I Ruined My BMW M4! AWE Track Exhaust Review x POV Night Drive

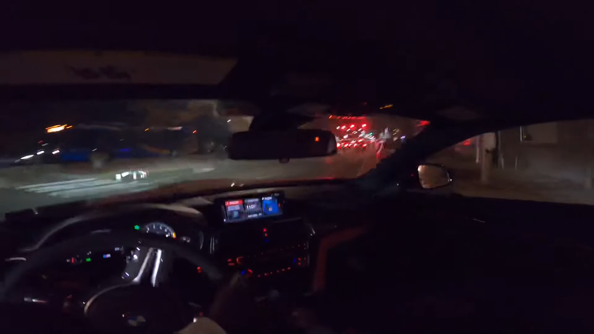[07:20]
I'm making a video here. Oh, he got a little muffler on him. Oh, no. It's the JDM shit with that fat-ass muffler. Now, he probably got some drone drone. I thought I got drone. I know Mitsubishi man over here. He got some drone. I'm going to go back to a fishing. I'm going to be a responsible citizen here. Fuck these potholes. There's going to be one here. See, he's seeing it. You go left. Then you go right to avoid this pothole. Cut it back to the left again.
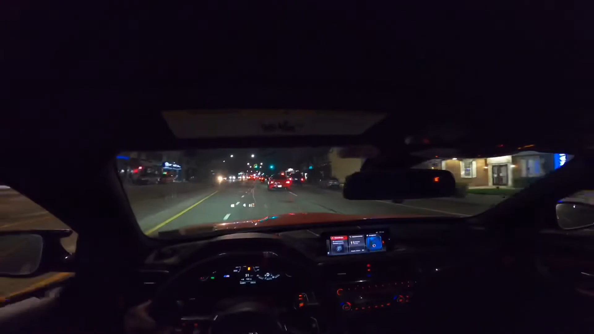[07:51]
Another pothole. Well, it's a manhole. But, hey, yo, pause. But, yeah. And now we're going to cruise on by. I think I might just cut the video here. But those are my thoughts. My thoughts on the AWE Gen 2. The track edition exhaust. Long story short. I love it.